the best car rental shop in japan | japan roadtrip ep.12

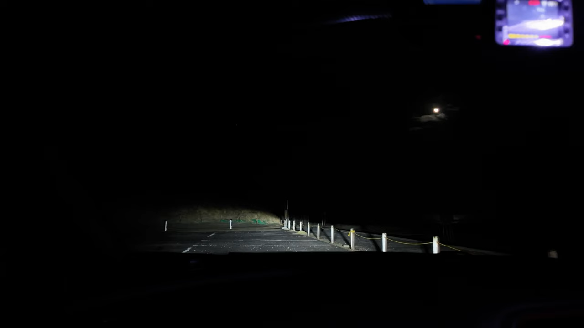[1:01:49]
It's so creepy, guys. Holy shit. That's the moon right there. That's the sea. That's and there's nothing. There's just one red alarm light blinking. Blinking. I don't know why. It's a huge ass parking. Like, there's literally not a single car. Not a single soul in sight.